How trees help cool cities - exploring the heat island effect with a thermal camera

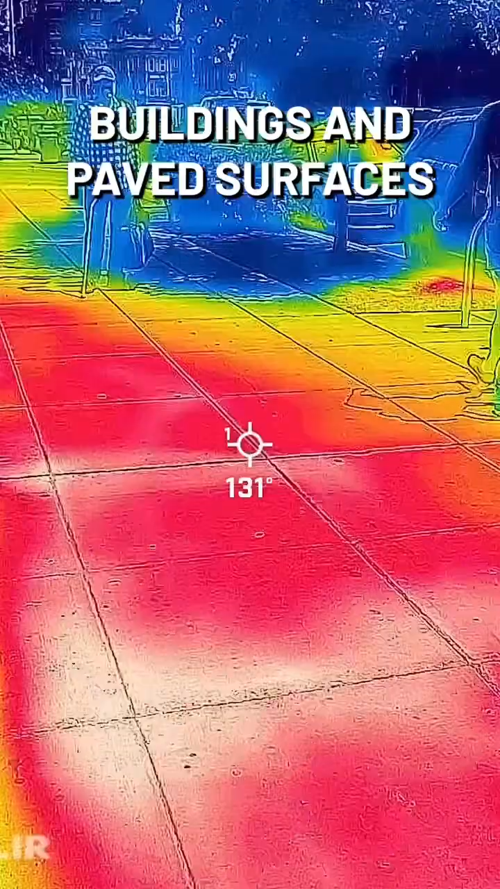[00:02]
Buildings and paved surfaces absorb and re-emit much more heat than rural areas with trees,
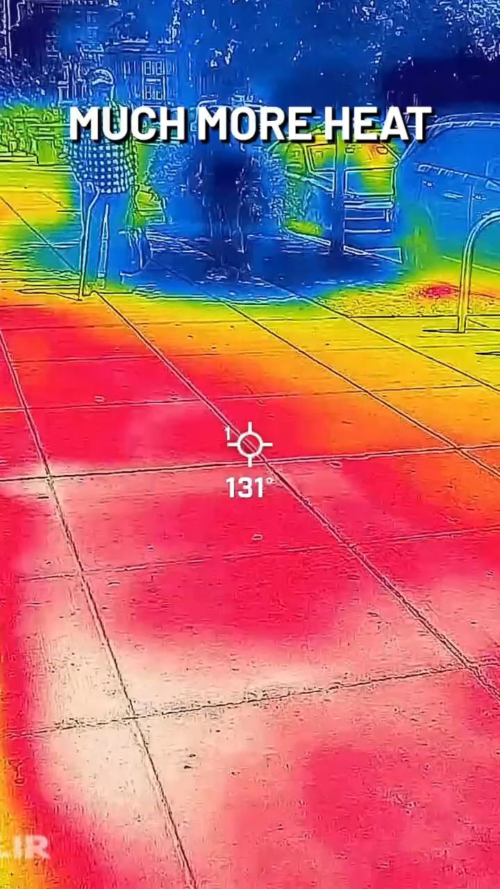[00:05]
creating what's called a heat island.
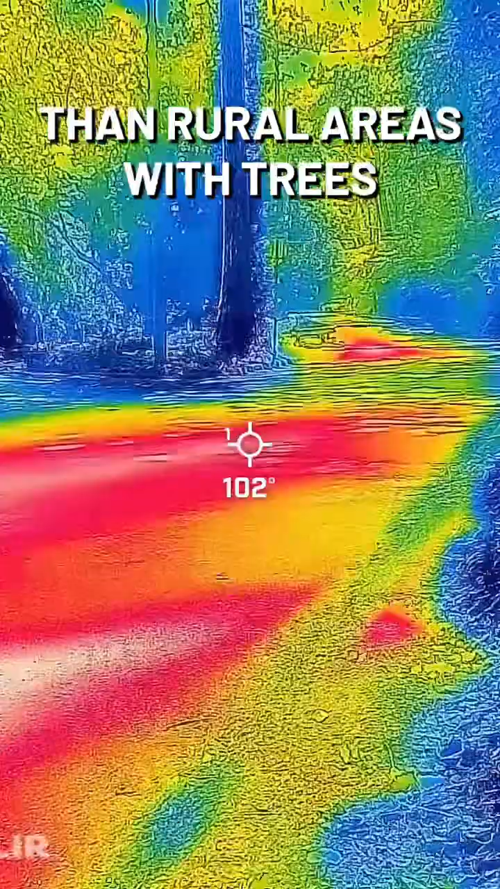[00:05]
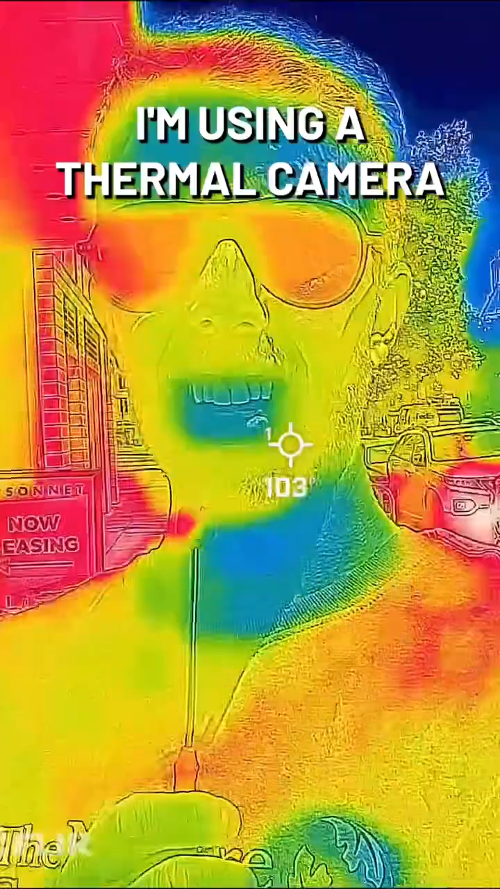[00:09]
I'm using a thermal camera to check it out myself.
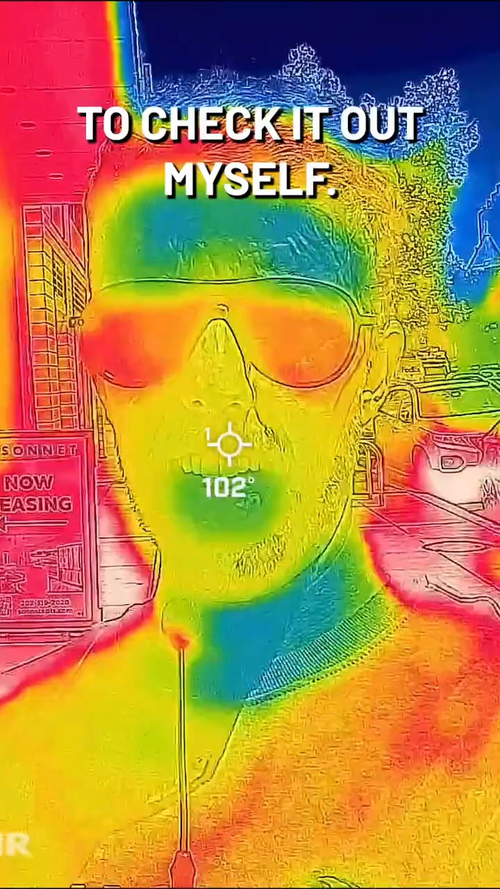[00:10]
You can see these temperature differences inside cities too. This is a neighborhood in Washington DC which is pretty developed.
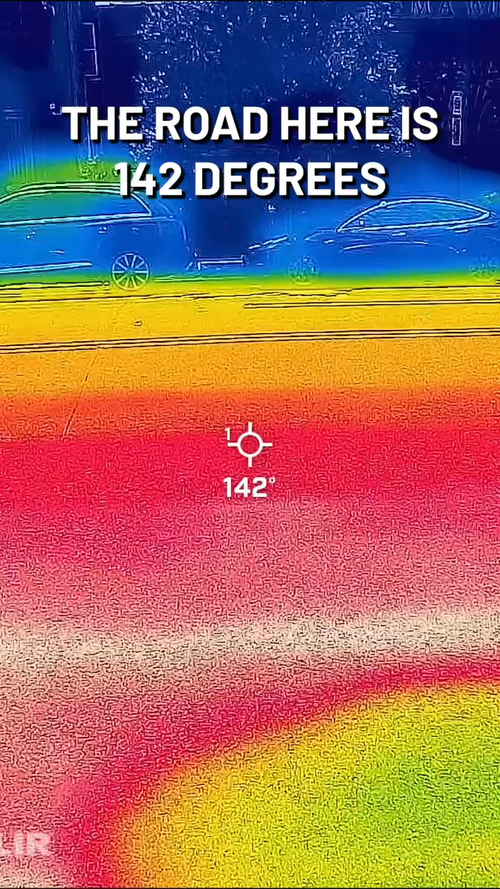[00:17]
The road here is 142 degrees and the air is 99 degrees.